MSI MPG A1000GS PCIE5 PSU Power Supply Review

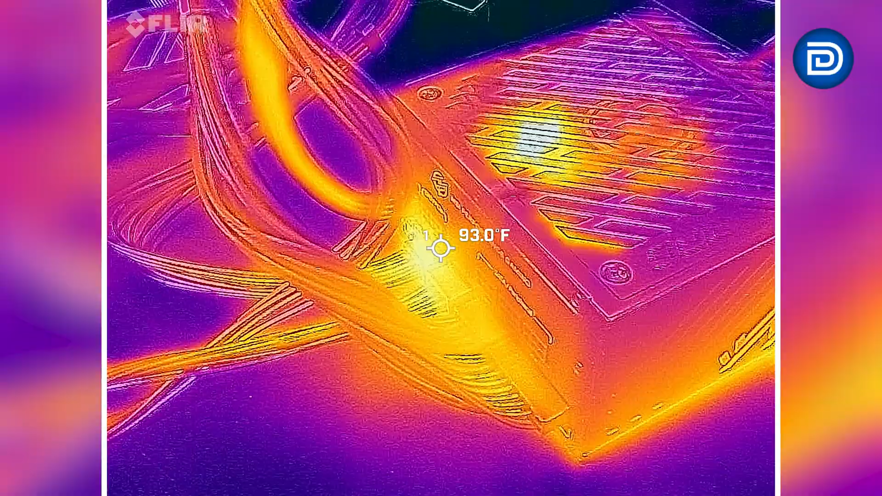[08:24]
On screen: spot 93.0°F
And then up at the top there, GPU.
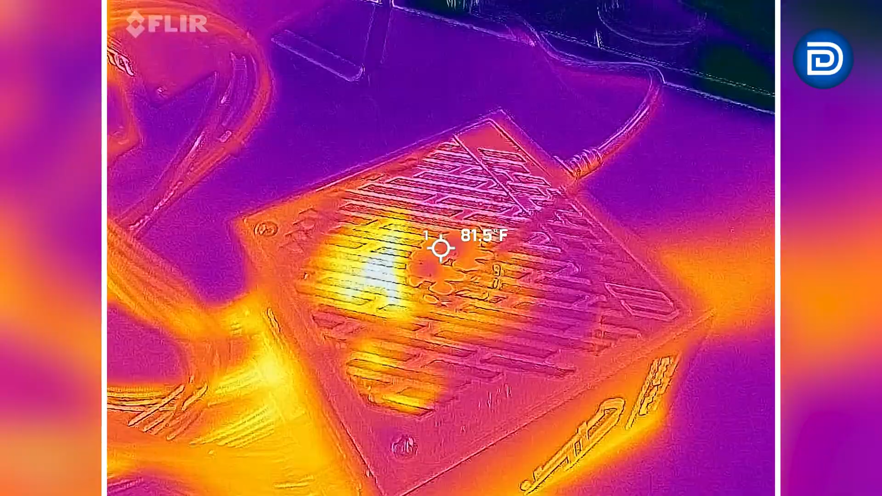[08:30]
On screen: spot 81.5°F
And then looking at the top with the fan, a little bit of heat on the bearing.
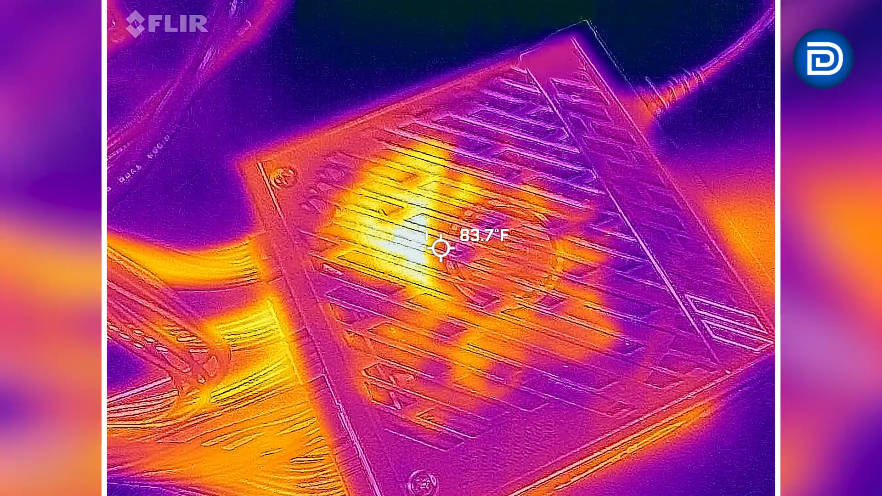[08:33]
On screen: spot 83.7°F
And then inside, internally, we can get a sneak peek.
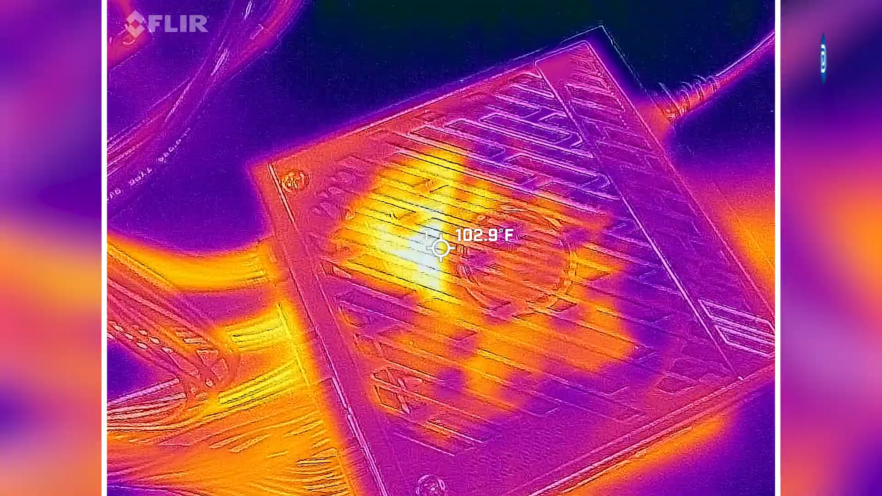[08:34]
On screen: spot 102.9°F
Some of those components heating up.
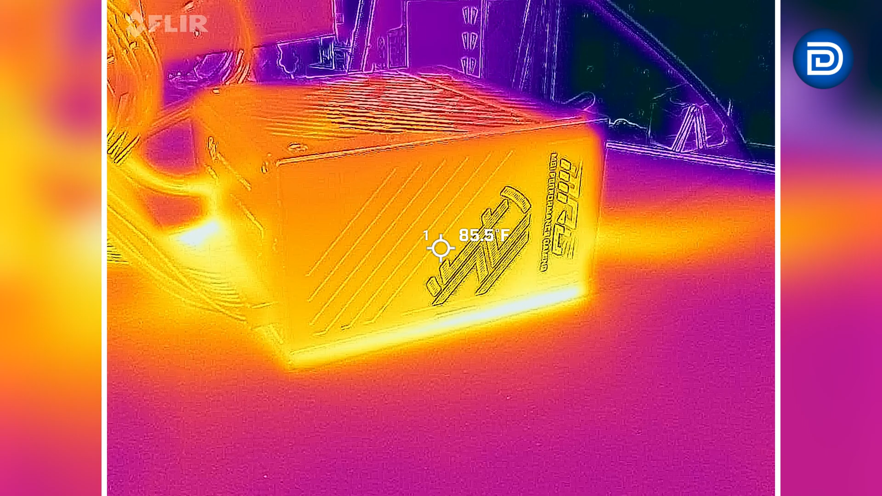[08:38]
On screen: spot 85.5°F
Side profile here with a little hotspot down towards the bottom, where it's making contact with the desk.
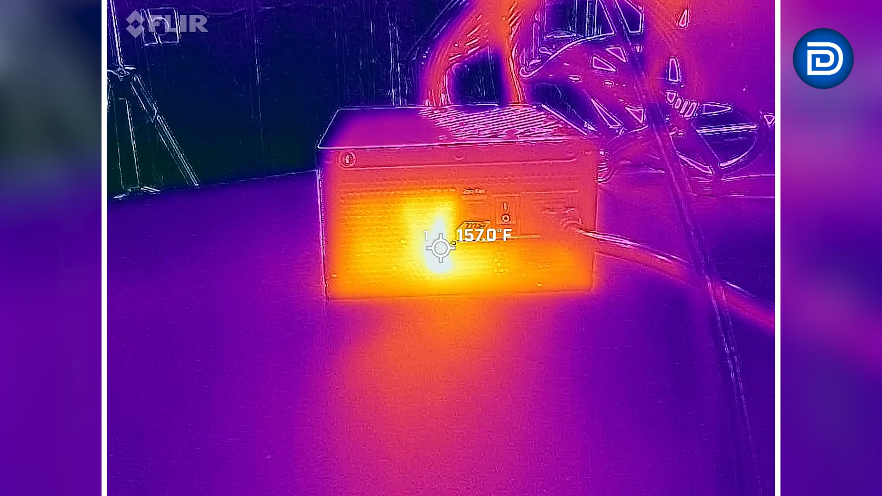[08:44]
On screen: spot 157.0°F
We peaked at like, almost 160 there. Some of those internal components through the mesh.